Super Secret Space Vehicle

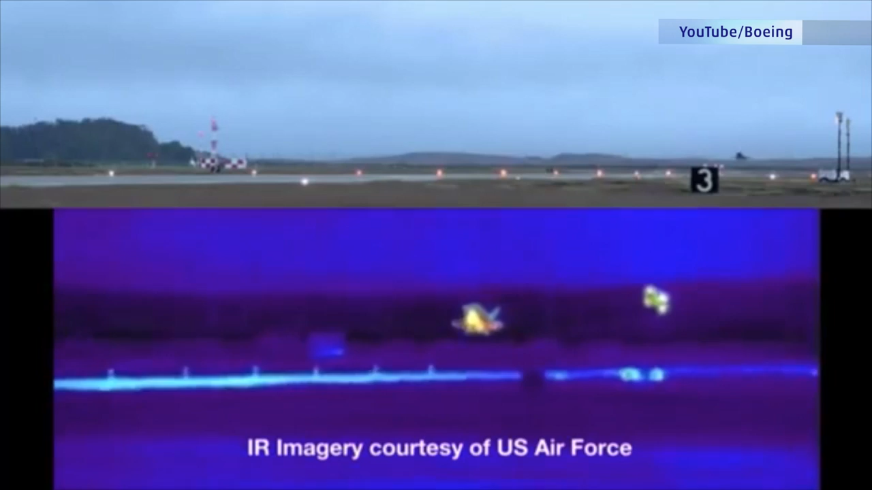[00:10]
This is the X-37B Orbital Test Vehicle landing at the Vandenberg Air Force Base in California.